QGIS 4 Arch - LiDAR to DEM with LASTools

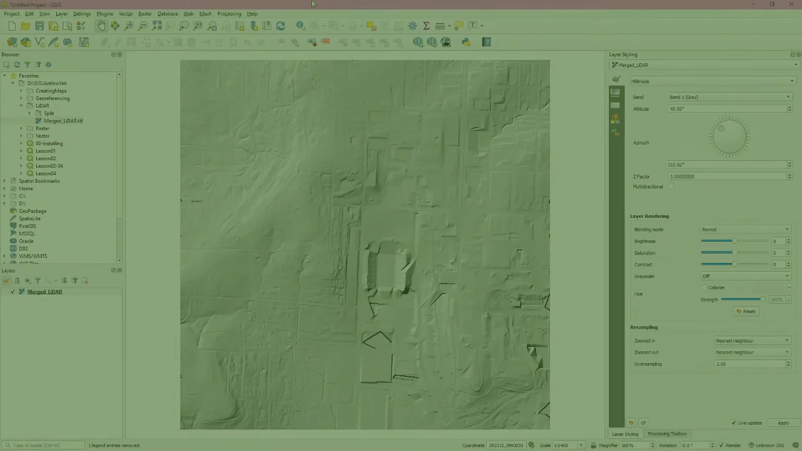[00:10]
In this tutorial we use QGIS and LAS tools to convert a LiDAR point cloud into a digital elevation model or DEM. A DEM is a visual representation of the ground elevation within a certain area. This is different from a digital surface model or DSM which includes all features within that area. Buildings, trees and so forth.
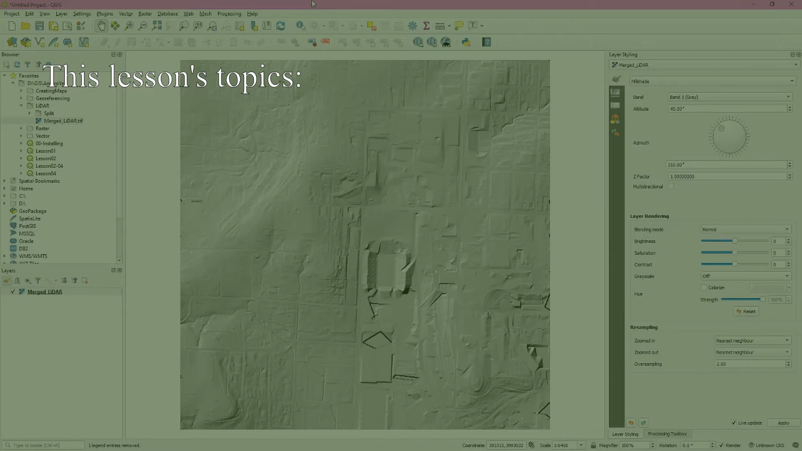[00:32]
So we'll begin by installing LAS tools and activating the QGIS LAS tools plugin. Then we'll download some LiDAR data, inspect it and divide it.